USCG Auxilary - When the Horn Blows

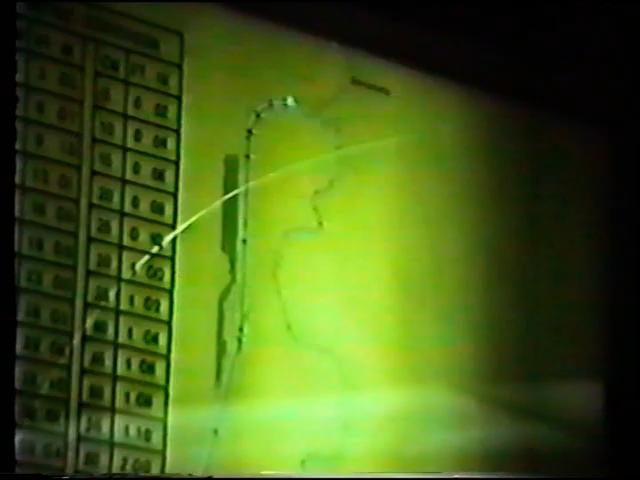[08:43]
but one of the advantages of your location is you could run outside and take a look if there's something serious happening.
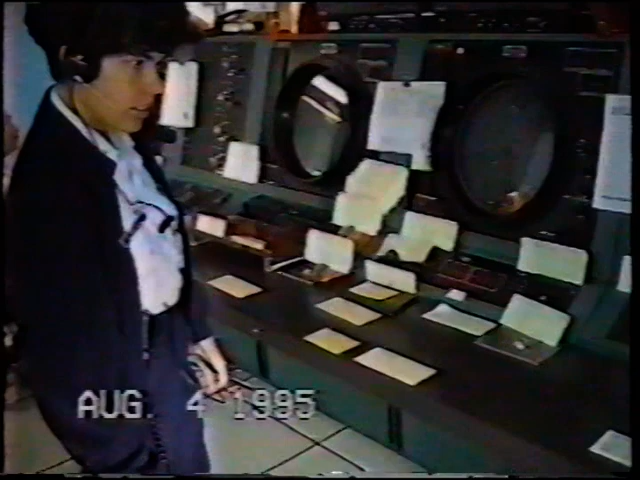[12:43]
You were describing earlier how we laid the cards out on the tabletop. You can see the cards laying on the tabletop, the radars in front of the cards. Part of her job is to correlate the position of those cards with the video on the radar.
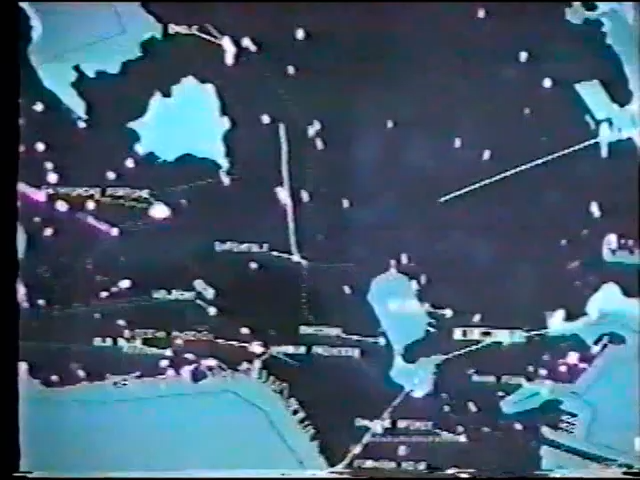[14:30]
Actually, we're looking at a computer display now.
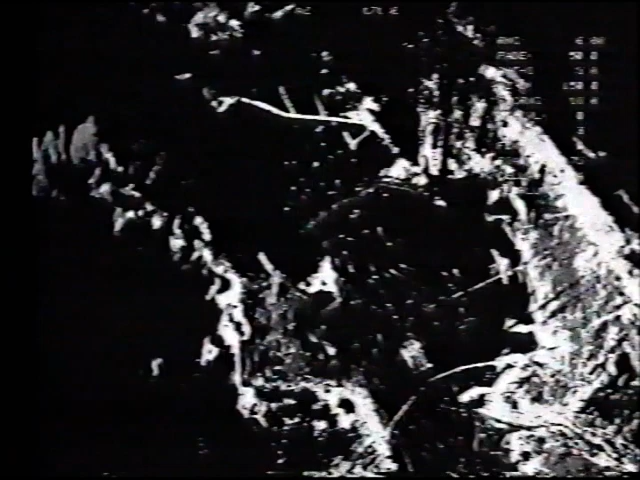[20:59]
Mm-hmm. This mass of small targets. This was actually opening day on the bay, 1994. Okay. Fortunately, I don't see any big ships passing through there. Maybe they made some good judgment calls not to move that day. I know during America's Cup down in San Diego, it was handy,